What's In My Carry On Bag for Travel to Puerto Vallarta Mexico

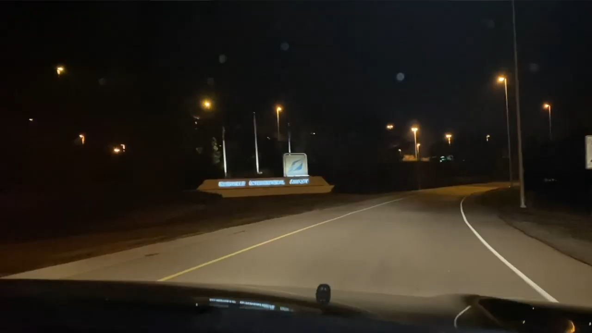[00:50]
we had a two hour drive to the nashville international airport